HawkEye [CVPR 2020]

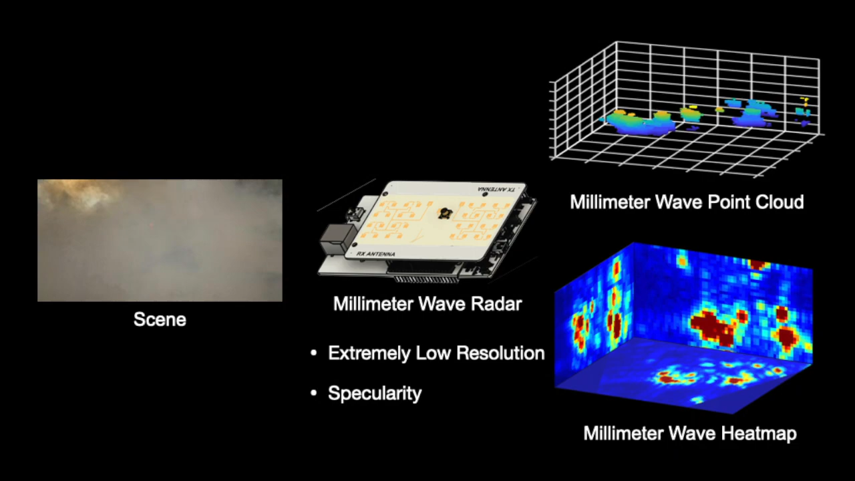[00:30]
To overcome these challenges, Hawkeye leverages priors to predict high frequency shapes. We designed a conditional GAN customized to radar signals to recover high resolution depth maps from coarse radar heat maps.
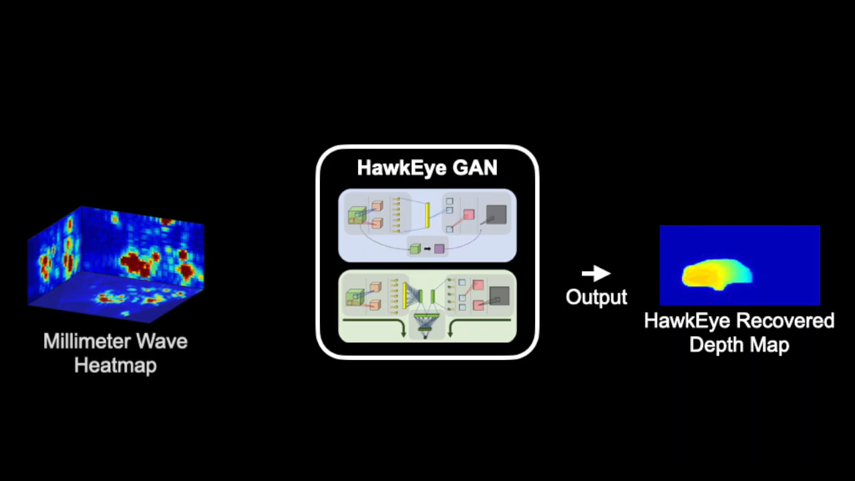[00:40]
We custom built a real-world millimeter wave data collection platform and a realistic radar synthesizer to develop a large-scale dataset for training.
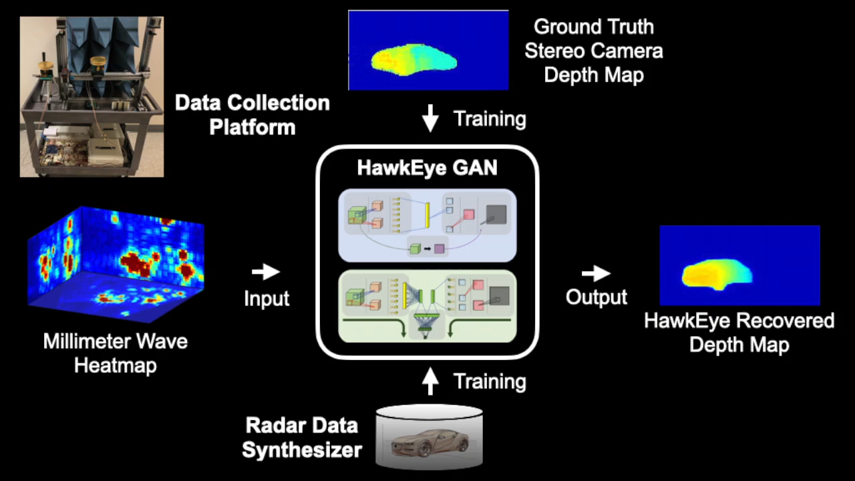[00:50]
The following result shows that Hawkeye can
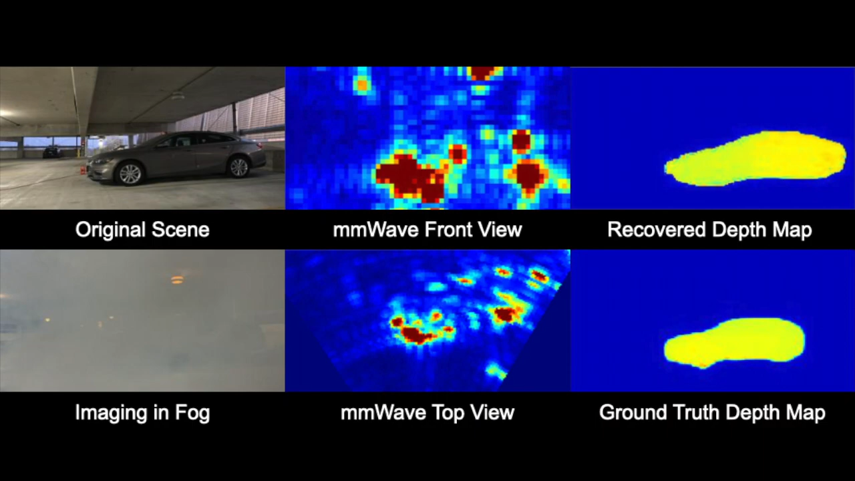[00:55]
accurately reconstruct high-quality images of cars from low-resolution radar heat maps,
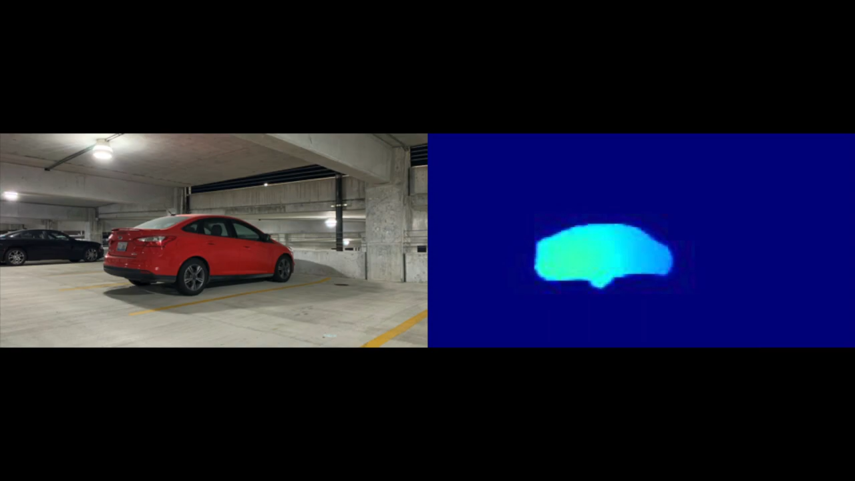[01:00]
even in fog, and can recover accurate orientation and depths.